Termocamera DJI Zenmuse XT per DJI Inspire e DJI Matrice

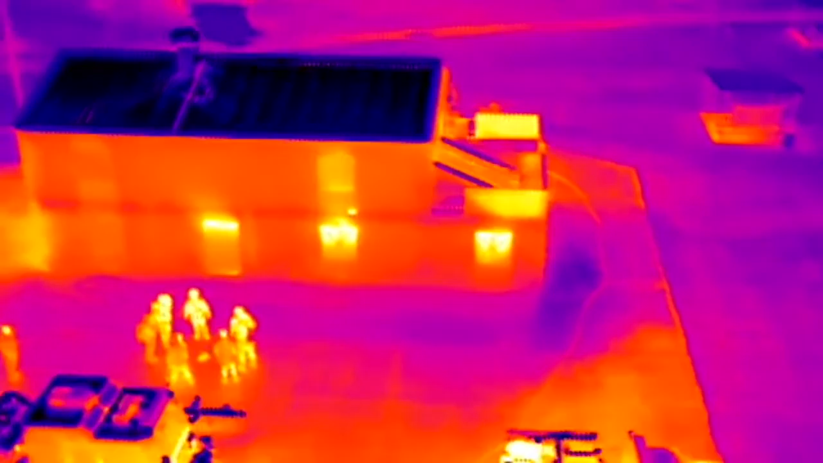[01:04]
whether other parts of the building were even getting involved, or how the fire was starting to travel through the building,
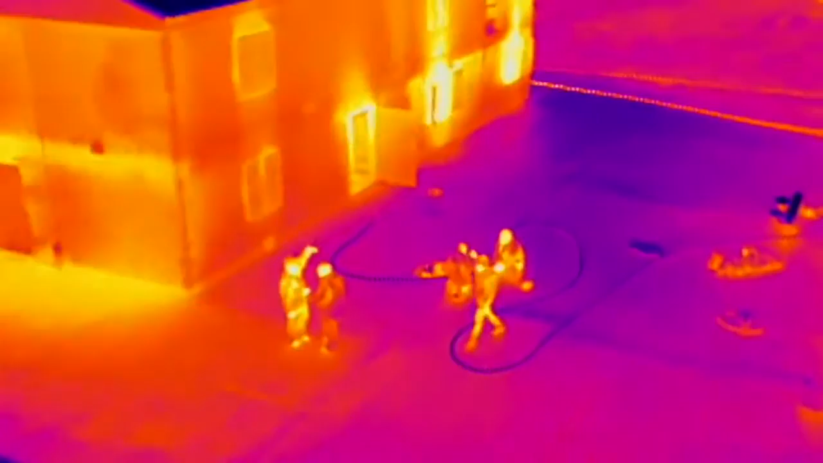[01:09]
all before making entry so we have a better coordinated attack going in.
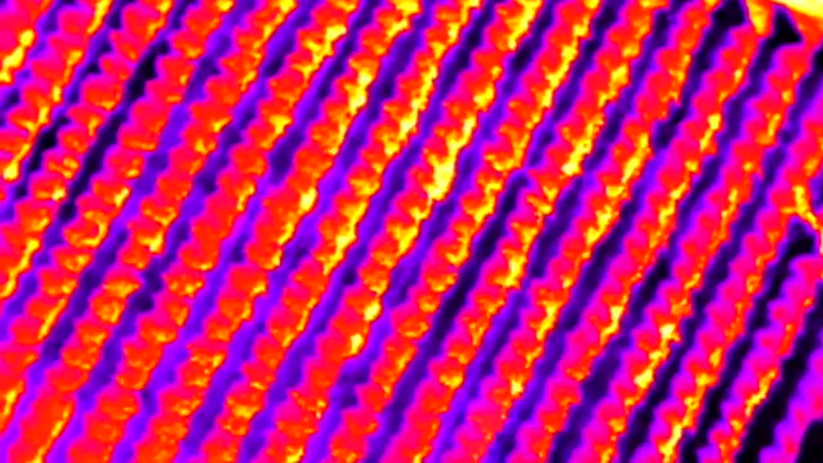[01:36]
plant irrigation scheduling, estimate fruit yields, and even detect plant disease.
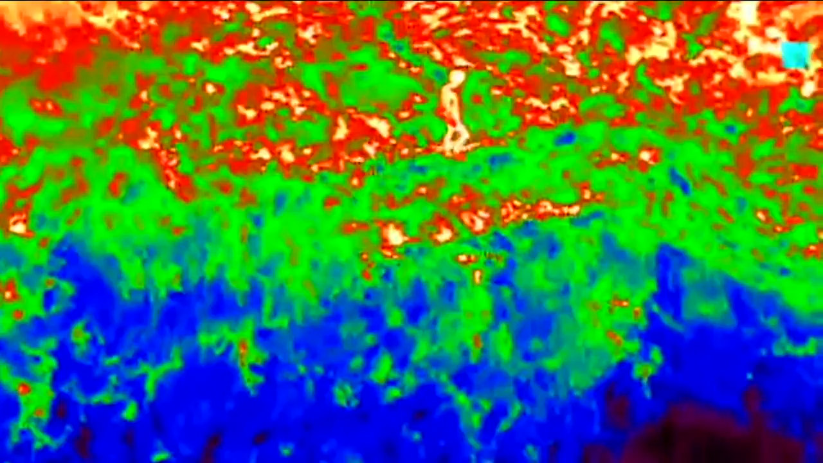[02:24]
With the Zenmuse XT camera, it's a great substitution from utilizing a helicopter so we can use something that's much more affordable. The Zenmuse XT camera will empower a vast number of industries around the world to do their work smarter,
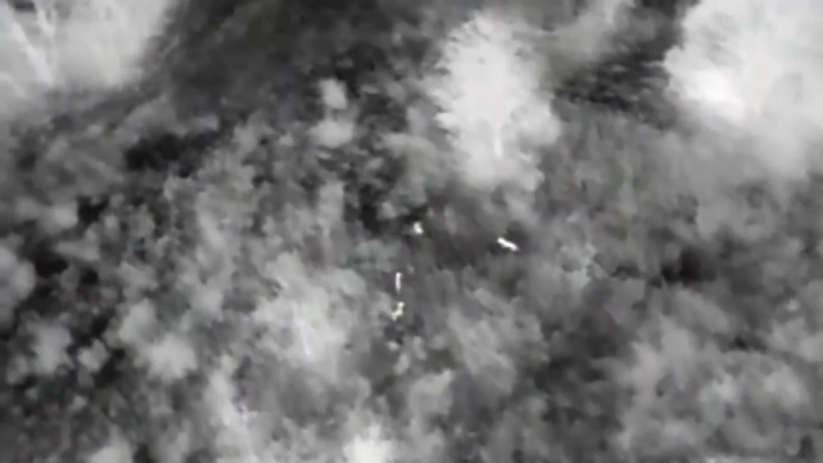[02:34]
faster, and safer than ever before.